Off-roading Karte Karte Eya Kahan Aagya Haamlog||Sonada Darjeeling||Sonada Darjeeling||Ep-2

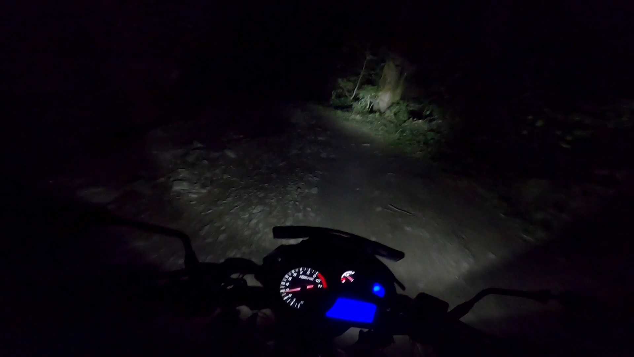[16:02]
और कैसे अंधेरे भरे जंगल से हम लोग जा रहे हैं अपने होम स्टे पे और थोड़ा सा मतलब वो घबराहट लग रहा है लेकिन ज़्यादा दूर नहीं है, पास आ ही चुके हैं। कहाँ हम लोग घूमने के लिए आए हैं सोचो।